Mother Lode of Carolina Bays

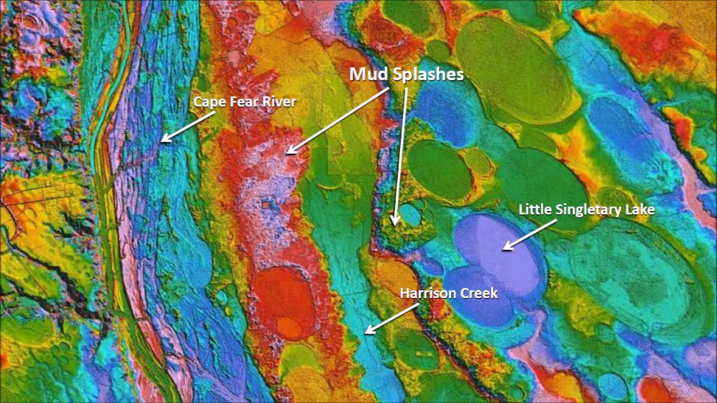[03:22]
which were created when sediment from the river and the creek was carried to higher terrain by wave action. The impact of a nice projectile on a riverbed drenches the sediment and deposits it on higher terrain as illustrated here. Splash chevrons are found on many coastal areas around the world.
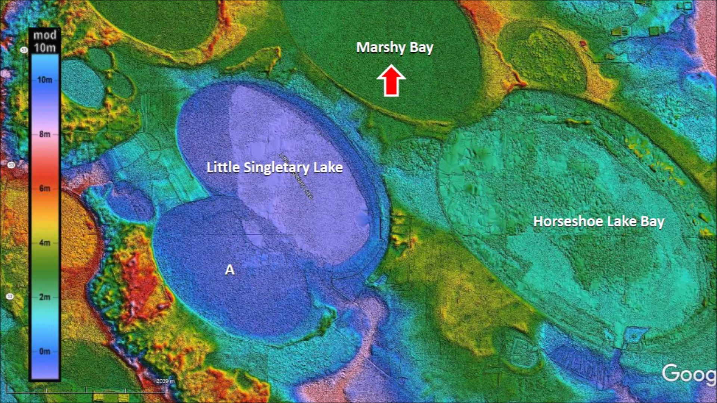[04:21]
Marshy Bay, which is to the northeast of Little Singletary Lake, has attracted attention before because it overlays several Carolina bays that are around it. In 2006, the book by Richard Firestone, Allen West,